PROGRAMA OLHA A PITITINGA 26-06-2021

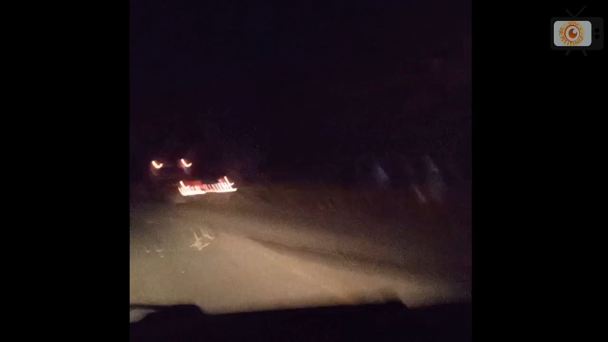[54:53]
Isso aí foi uma tentativa de ultrapassagem, né, um local nem um pouco adequado para essa ultrapassagem,